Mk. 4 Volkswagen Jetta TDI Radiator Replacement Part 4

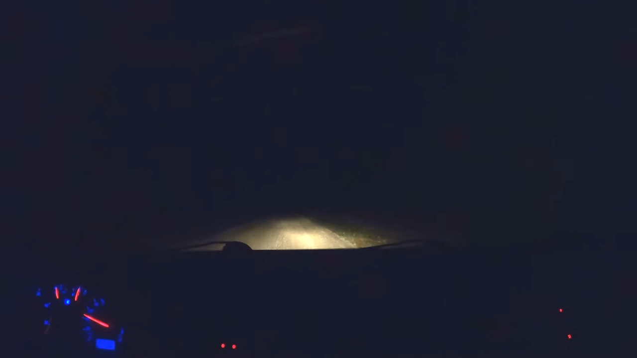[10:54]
So whether that be the boost pressure sensor or just the turbo vanes are sticking. I don't know if you're on high beams or lows right now, but it should definitely be higher than it is. You should be able to see a lot further than you can. Yeah, they're too low, definitely. The right one's way too low. And you can see the hot spot for the left one is like midway between us and the hill, so they definitely need to be higher. Like, their lights on my cruise are not that great, but I think they're actually aiming too high.